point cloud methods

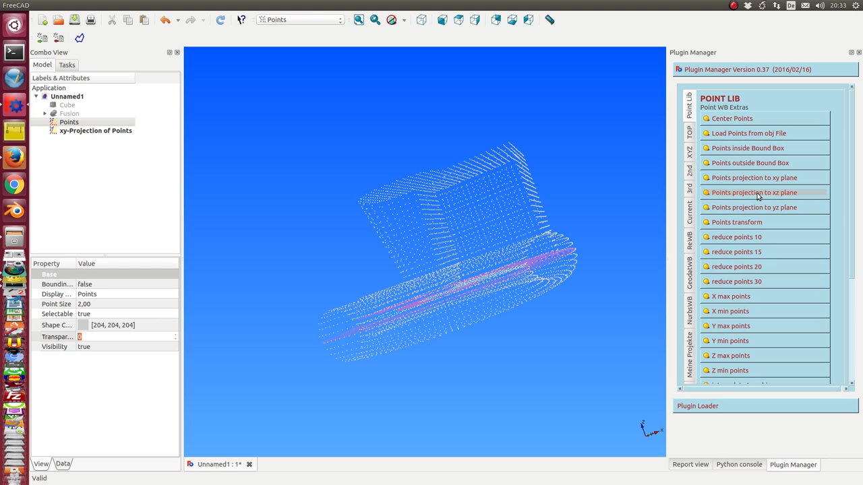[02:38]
y plane and I can do the same to the x set and to the y set plane and so I have three planar models of my point cloud for post-processing
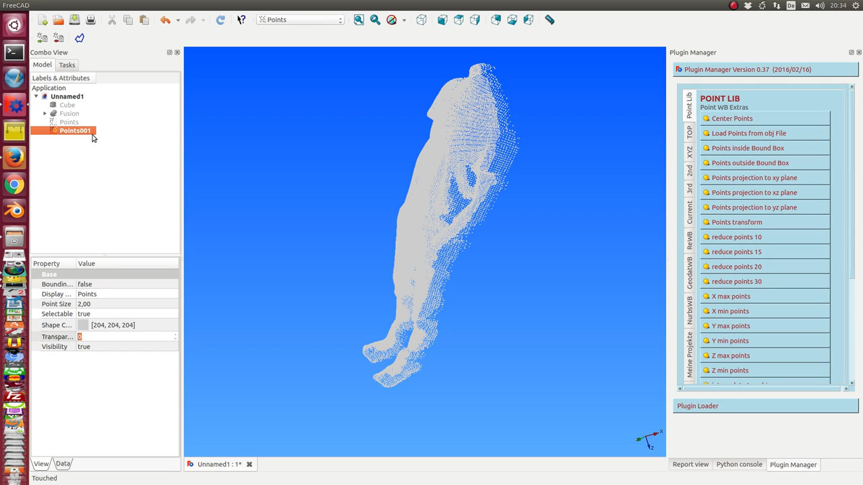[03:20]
at a moment it's at a moment it's still hard coded I load this torso and I call this point set torso so okay here is the center of the world and
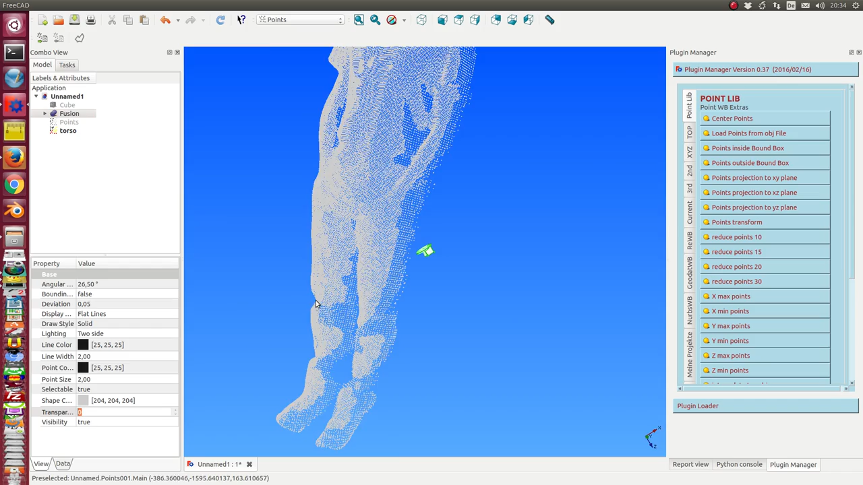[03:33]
sometimes it's good to have the object the torso here on this place so I can
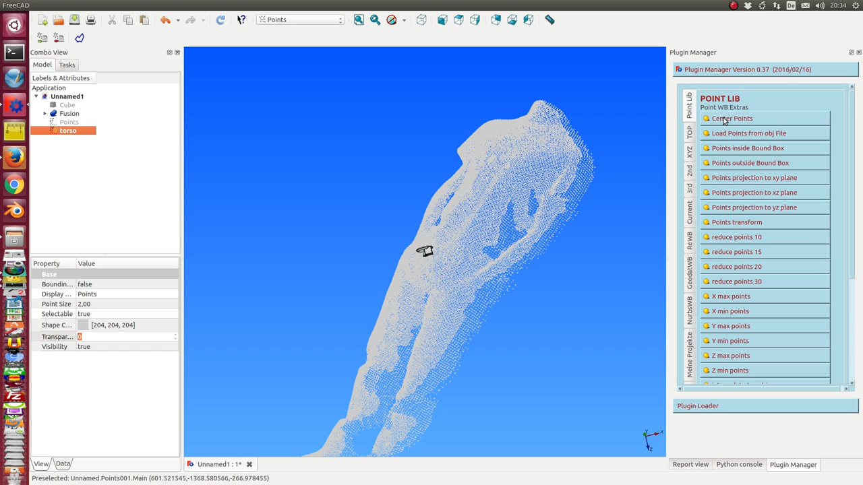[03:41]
first use the method center the points
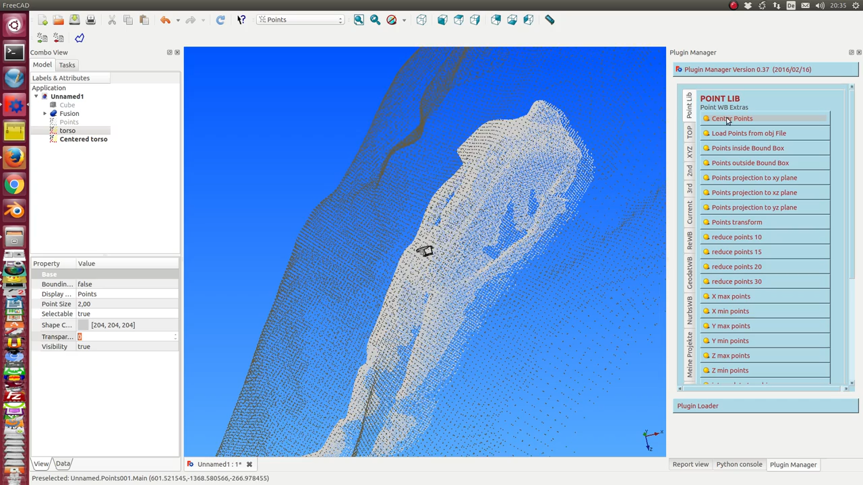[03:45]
and in this case my point cloud is
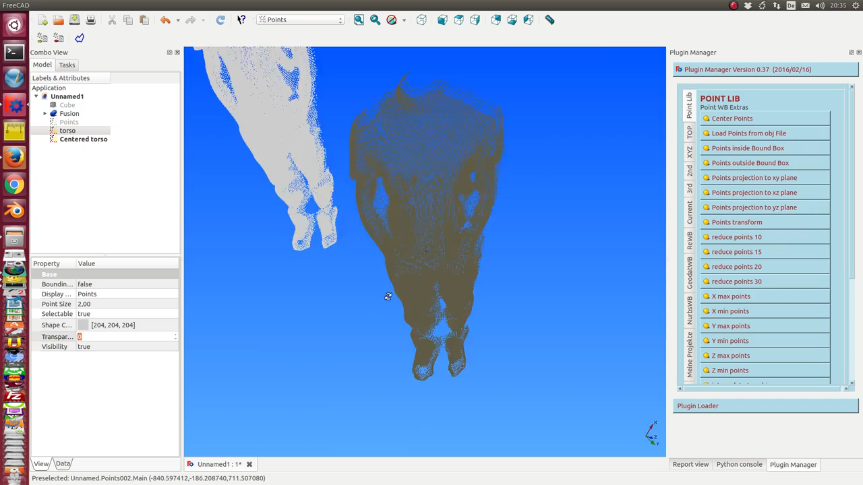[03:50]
exactly on the center the center of all point coordinates is the origin of my space so and now I can delete
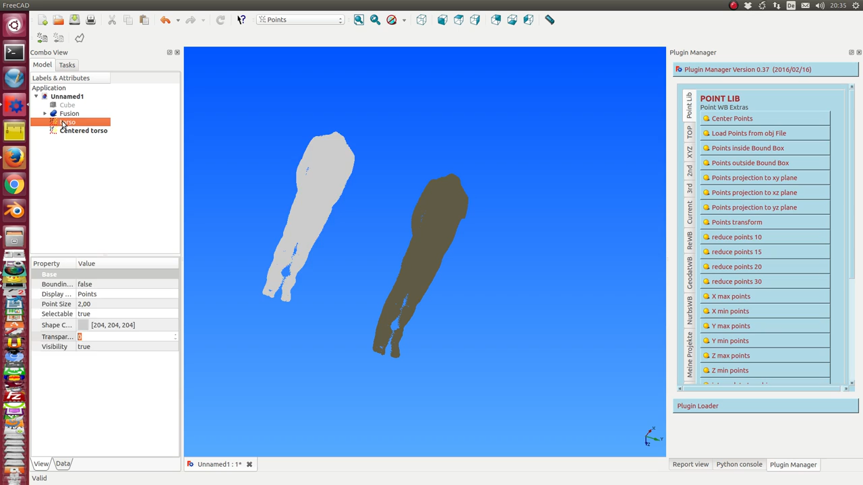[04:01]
this old point sets
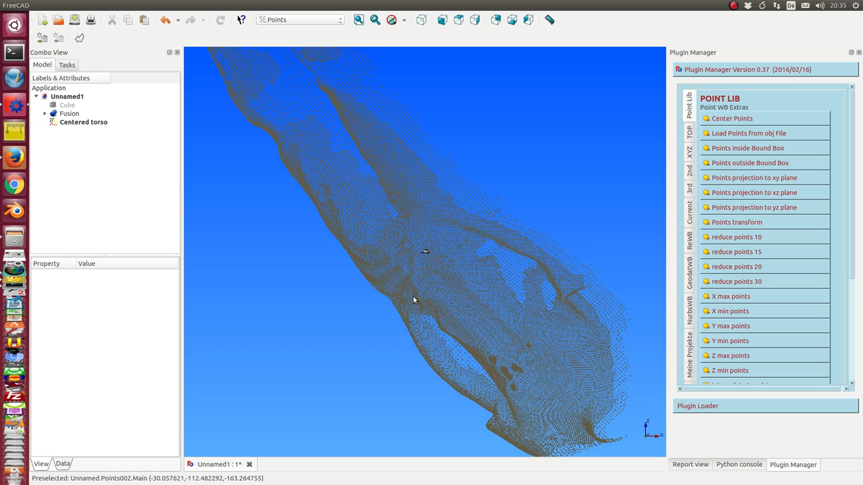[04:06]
so the next thing what I can do I can use this object and place it in a good position I can first
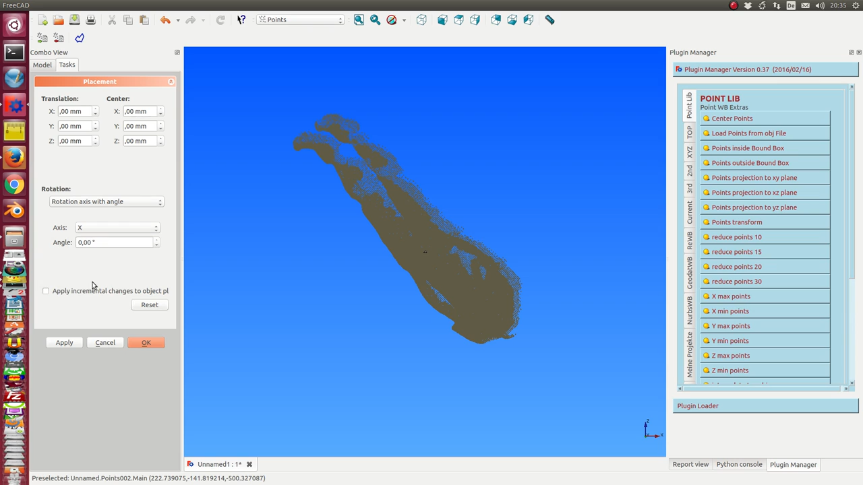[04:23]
rotate it this way I play and then okay next step is I
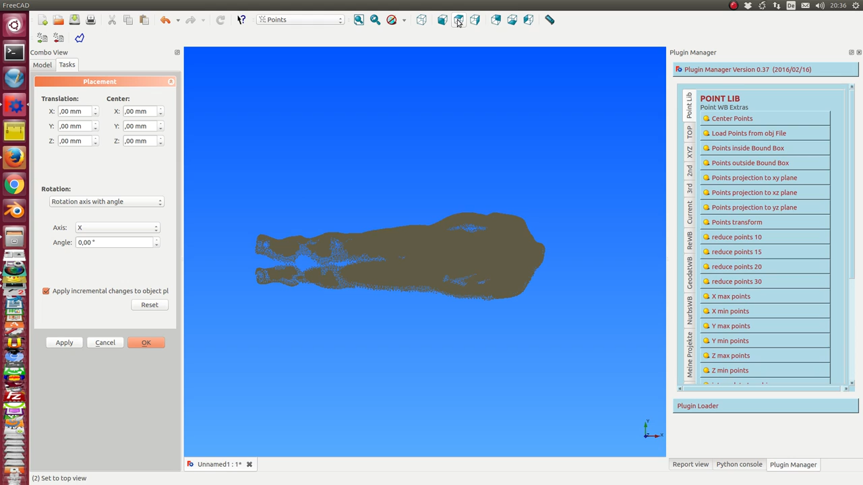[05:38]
Okay, now I have centered the torso, and we have here really complex coordinates,
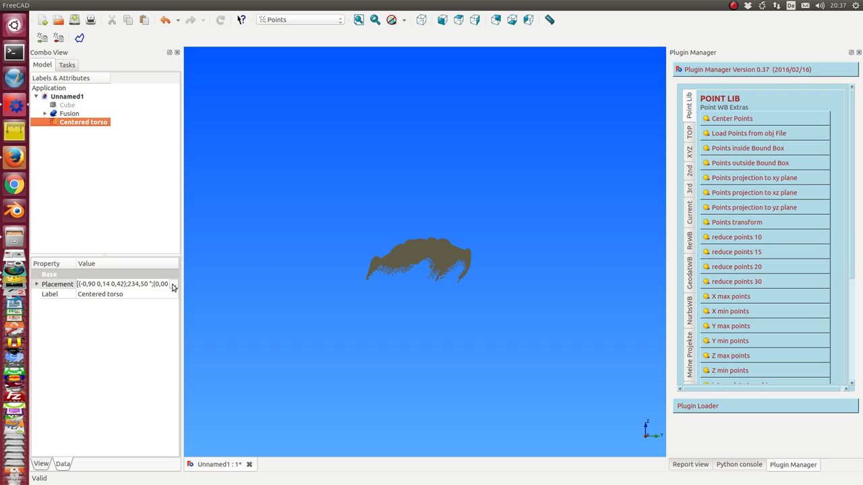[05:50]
and now I can apply and reset the placement.
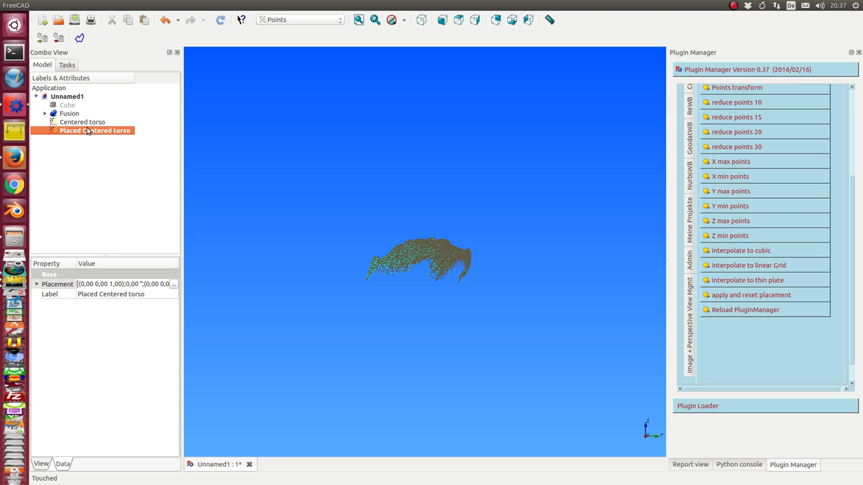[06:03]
So I get a new object in the same position, but where the placement is reset to zero. And this is my second torso. Okay, the next thing what I do is I now reduce the number of points.
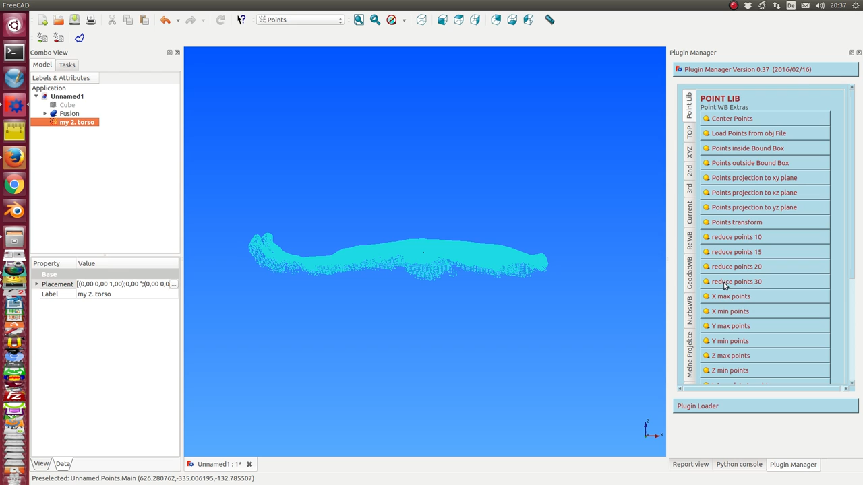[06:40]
The simplest case is I reduce it with, oh, I have to select it, I reduce it with size 30. This one, and I also can do it with 20.
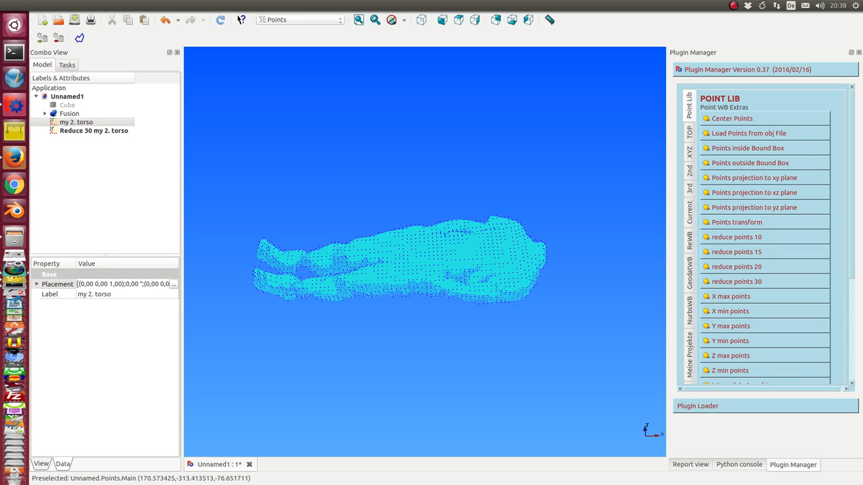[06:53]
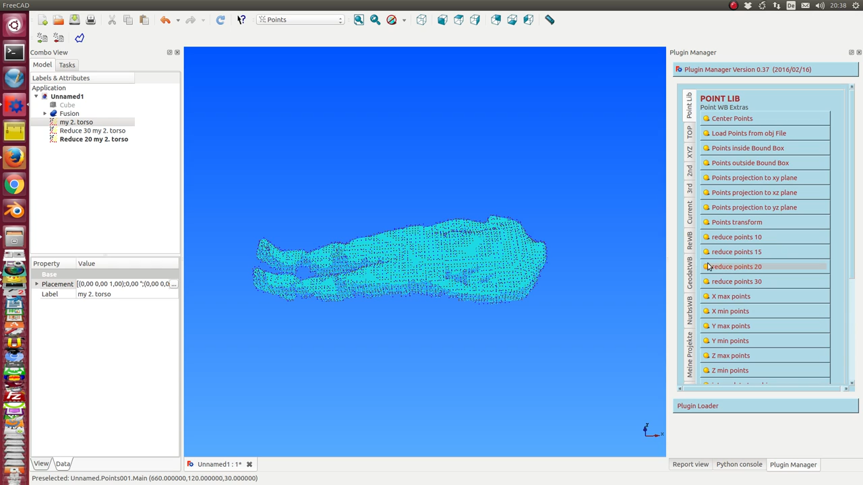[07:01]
And with 15, and final two,
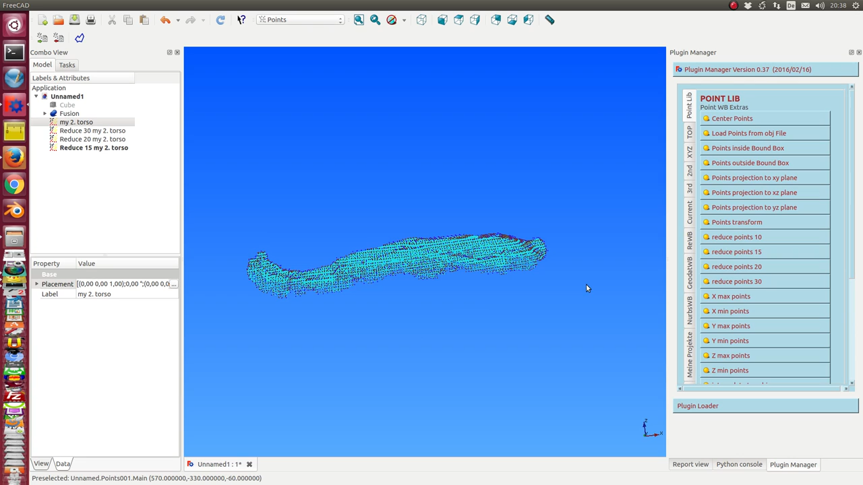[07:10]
but in this case,
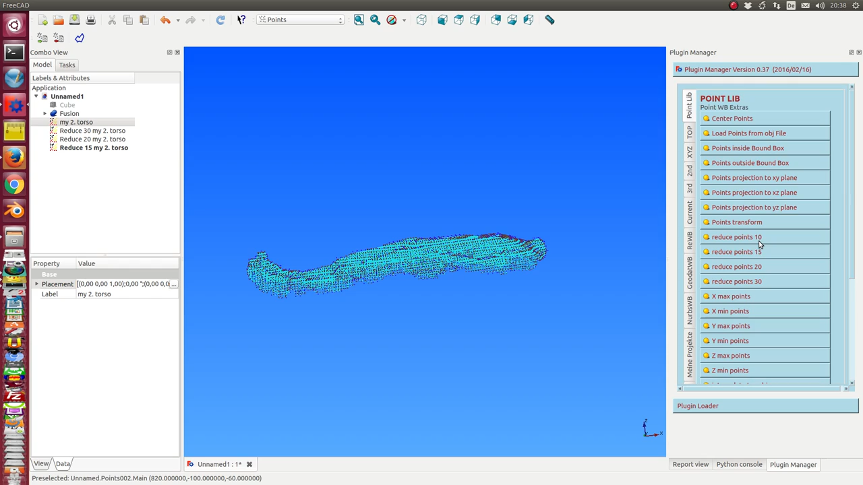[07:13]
if I reduce it with factor 10, then I will get more than 6,000 points, and this is a little bit too much for my computer.
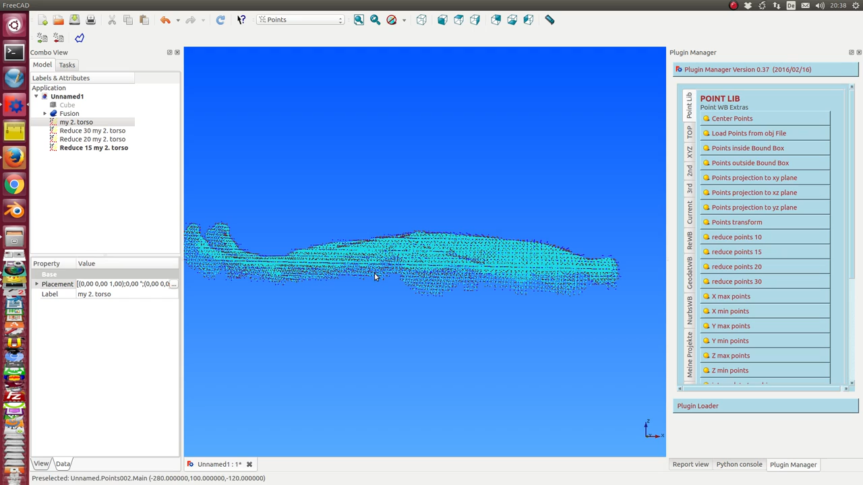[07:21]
Okay, I hide this one and
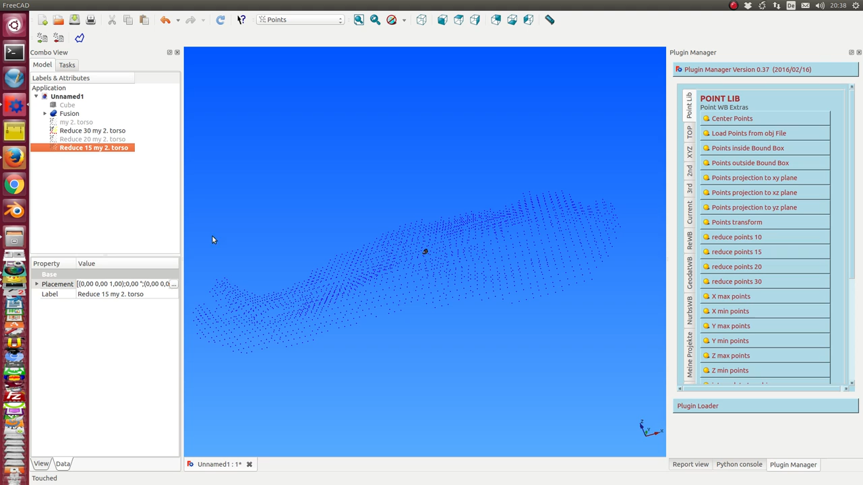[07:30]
these ones. And so now I work with this model, and the next step what I do, I calculate the extreme points.